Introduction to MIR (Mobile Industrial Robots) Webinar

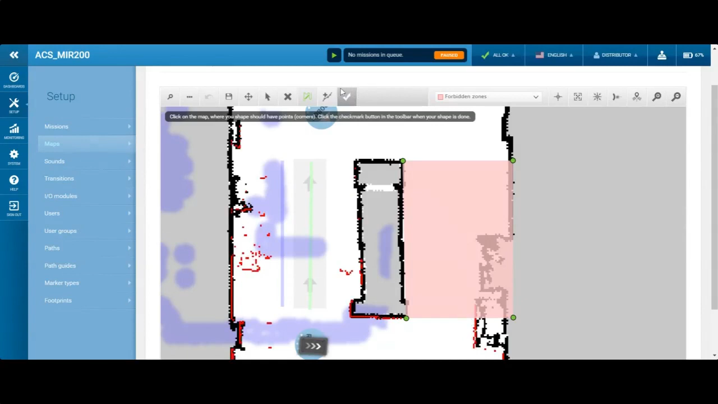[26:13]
So I just got to redraw my shape real quick. Don't feel alone. I have forgotten to hit the check mark myself, Jared. So it grays out the check mark really nicely, but sometimes I just miss it. So now we'll have this preferred zone. So the robot will only zoom back out. It'll only operate in these quadrants of the map. Okay. One question that has come in from several folks that I've seen is how do you create a program to have this robot go back and forth between those two points? Yeah, that's a great question. So we're going to get into that a couple of minutes now.
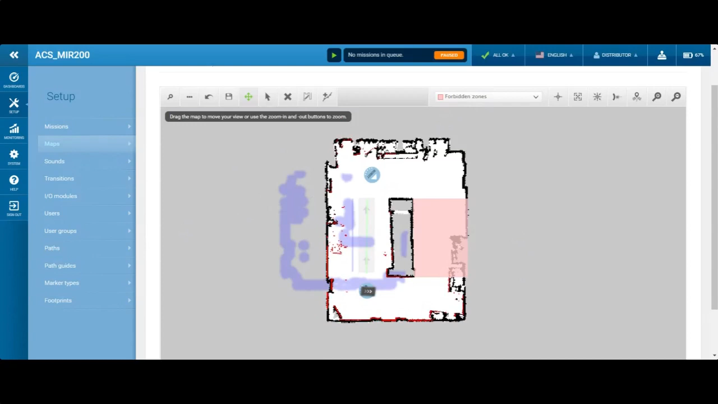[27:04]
So if you have a really, really fine tuned map, your mirror is going to run really well. If you have a not carefully edited map, it's going to tend to run not as smooth. So I'm just going to call it on that and save the map and the robot is currently.
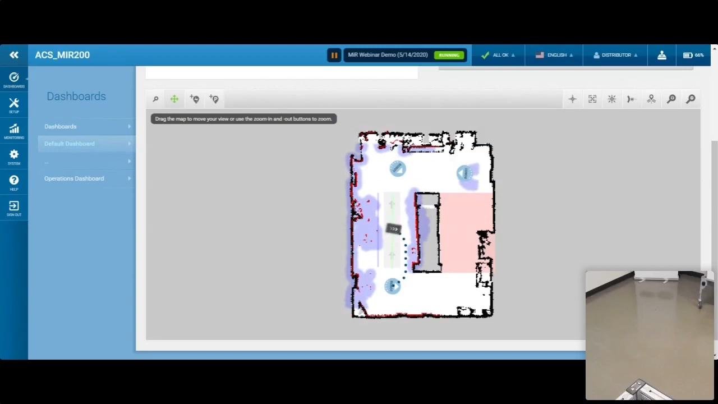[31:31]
Now, what is the dashed line that we're seeing? So the dashed line is the current path of the robot. Okay. All right. One of the things I have done is I have logged into the cameras of the room. I'm going to take screen control from you for a second. All right. Just to be able to show that.
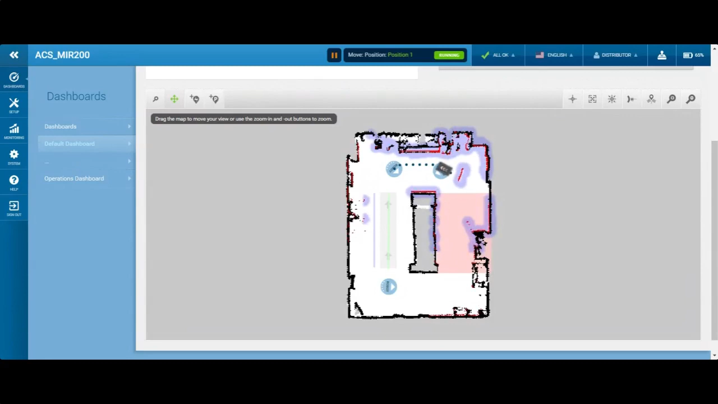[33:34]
It's so if I were to step in front of the robot, the robot will stop and go into an emergency stop. It'll clear. So that would be if something jumped out in front of it. Not that anything jumps and plants, but if someone stepped out in front of the robot, it would stop. And you can see as I am in front of the mirror, it planned actively around me. Wonderful. All right. Well, I'm going to let you clean up your mission just a little bit more. There's a couple of the questions that have come in.